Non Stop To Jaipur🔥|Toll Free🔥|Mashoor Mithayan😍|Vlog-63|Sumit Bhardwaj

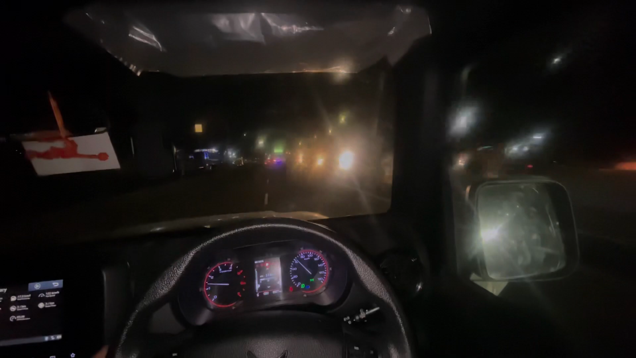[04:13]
तो गाइज अपन आगे जैपूर में बस अब मुस्क्री पांच दो पांच किलोमेटर होगा जैपूर टोल रोड एंड्स और अम जैपूर में
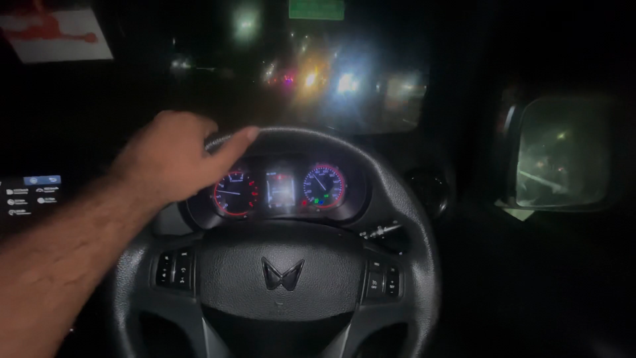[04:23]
एंटर कर चुके हैं अपनी काड़ी को लेकर तो गाइज ऐसी कुछ जैपूर की एंट्री है जो
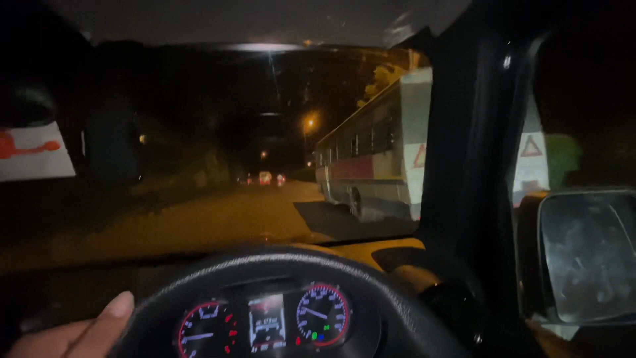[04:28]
गुफाई वो पहाड़ी पहाड़ों के बीच में से लेकर एंट्री होती जैपूर में
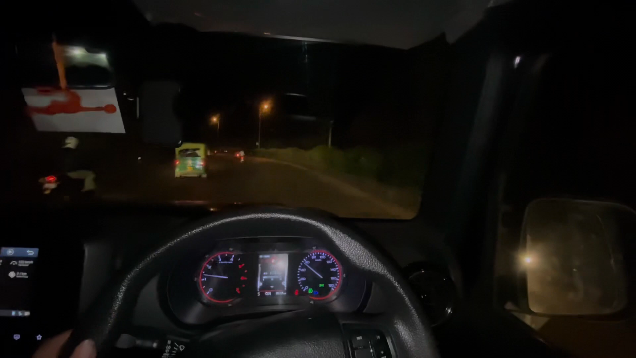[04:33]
और पास अब देखना पढ़िया तीन-चार गुलोमेटर लंबी गुफाएगी
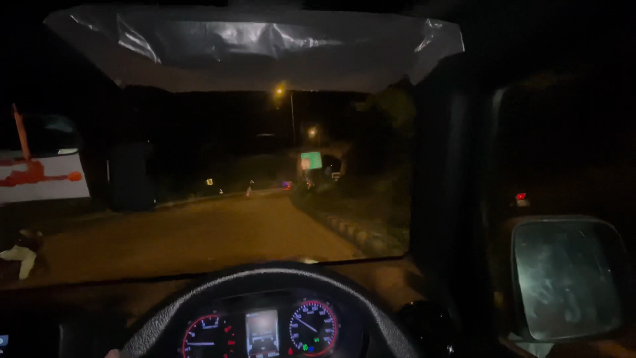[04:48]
आप ऐस्यागे टनल स्जेपूर के अंदर इंटर
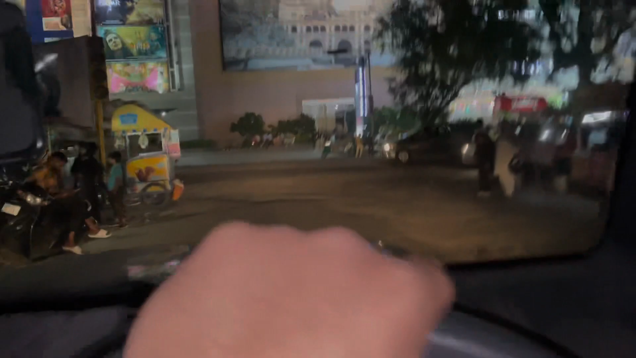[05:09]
कि हम आगई यह जैपूर सिटी में एंटर कर गई कि सिटी आगई यह पिंक स्कॉर ना होगा मोलर